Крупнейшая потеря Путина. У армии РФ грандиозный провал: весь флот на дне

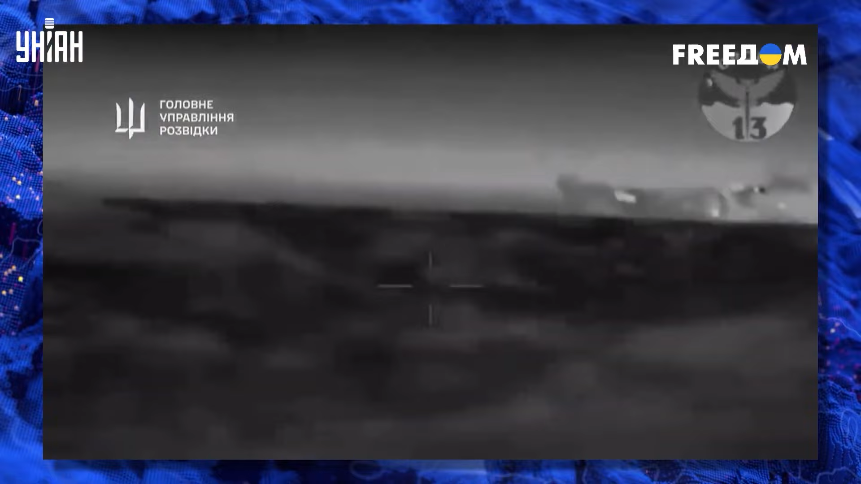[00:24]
После удачного попадания Цезарь Куников получил критические пробоины и начал тонуть. Фактически он упал на левый борт и пошел ко дну.